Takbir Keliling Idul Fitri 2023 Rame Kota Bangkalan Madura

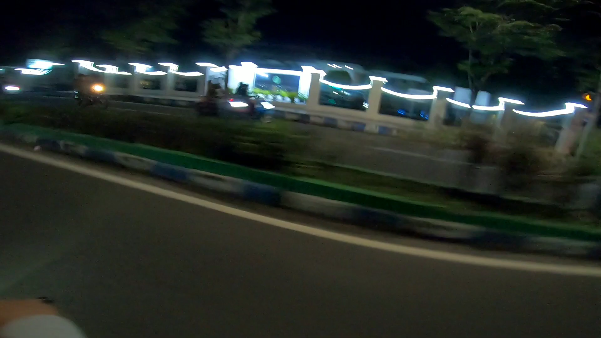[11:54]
Sepi di sini, sepi. Cari apa enaknya ini? Ngopi sendirian. Gak ada temennya, cuk.
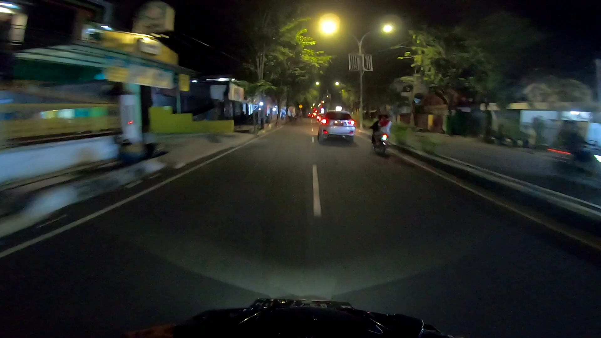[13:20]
kecuali kiamat. Kiamat aja masih buka setengah hari. Astagfirullah. Lampu merah, kita berhenti dulu biar mematuhi peraturan lalu lintas.
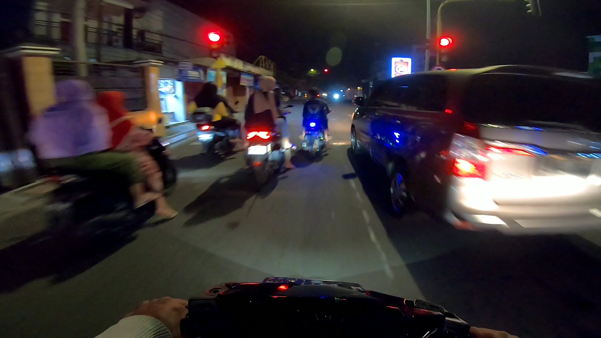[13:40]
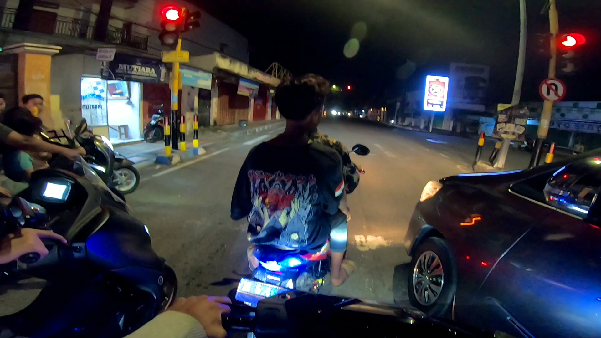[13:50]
Pohon dua mau aja nyari orang. Air blayer ya. Ayo. Hai Li. Dah.
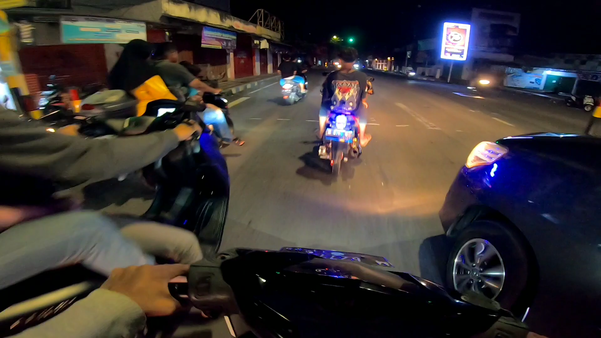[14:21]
Ceng ijo sekali, Bos. Lo anu lo ajeuleun. Orang kota peteng kadang tuh ya. Aduh. Aduh lampu-lampu rang-rang-rang.